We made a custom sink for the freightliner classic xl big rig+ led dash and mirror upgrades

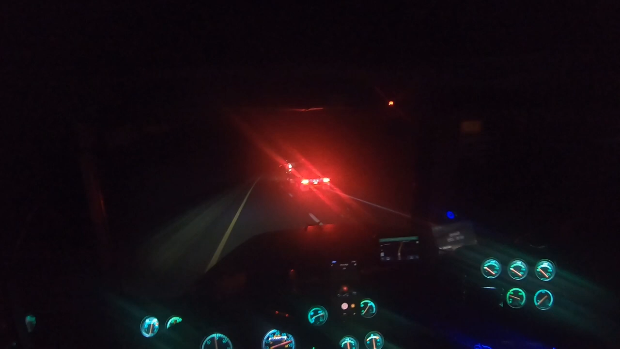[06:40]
So basically the whole time I was recording, I thought I was recording, but I really wasn't. Just trying to stop the truck from rattling, which is not gonna happen. But I want to show you guys the gauges when I'm actually driving and then the lights and whatnot. Sped up down. As you can see, they're pretty bright. Dim them down.